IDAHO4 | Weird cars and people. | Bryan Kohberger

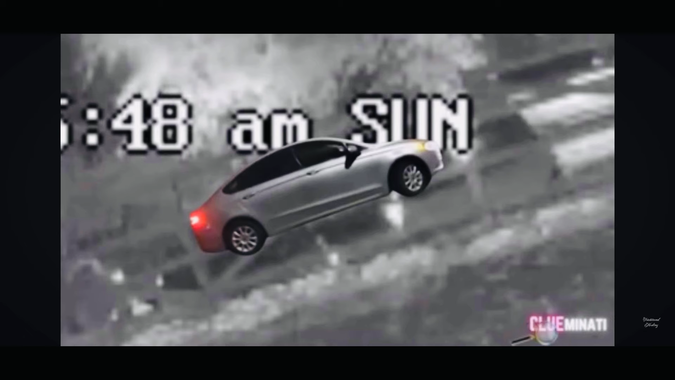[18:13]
Now let's see how well it matches up. So it does have some issues. When it lines up. However. You gotta understand. This picture was taken.
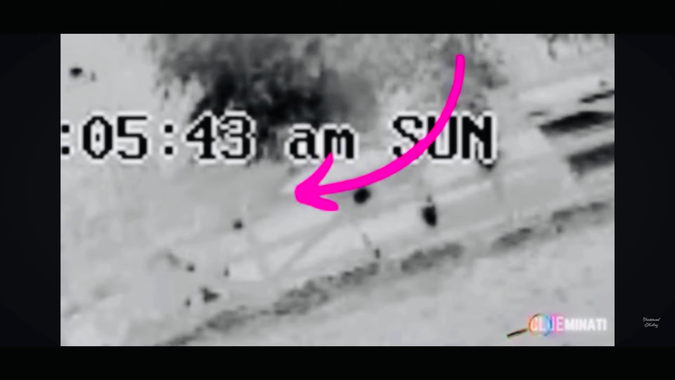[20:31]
So this video. Is inverted. Which means. Lights. Are black.
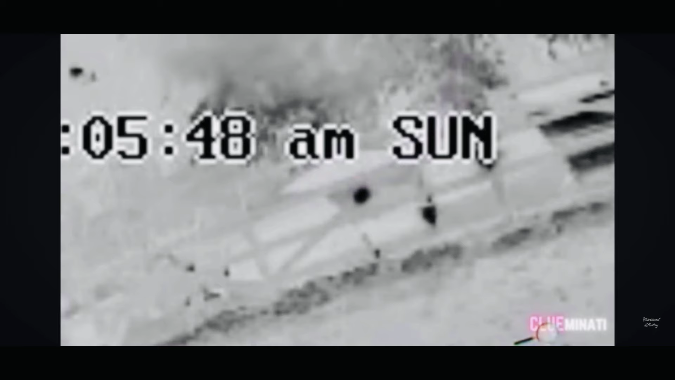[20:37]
And. Everything else is just. White. Okay. Now we're back to normal.
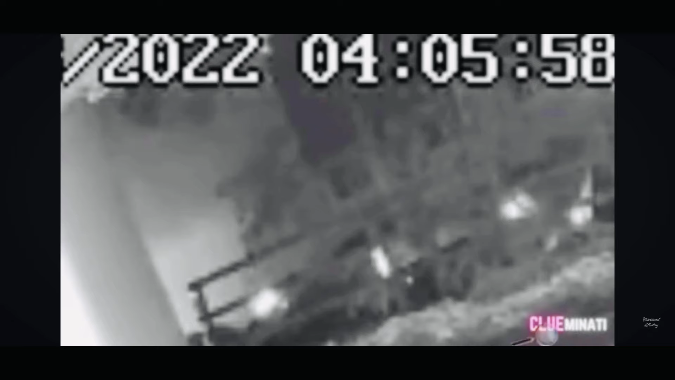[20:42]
And this is when this person. Is backing up. To turn around. We'll play it again. Inverted. But notice. You only see. Two lights.
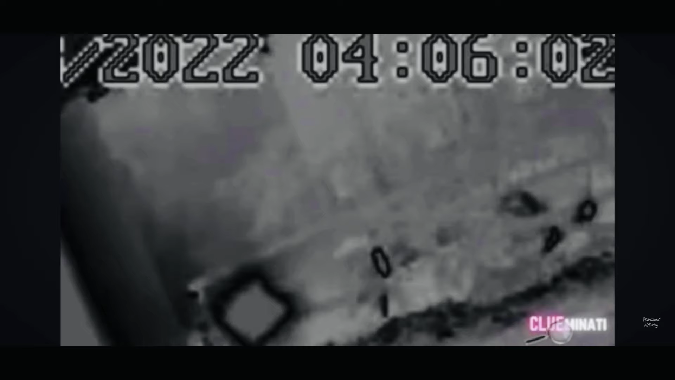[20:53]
For the brake lights. This is the cop. Walking. To the.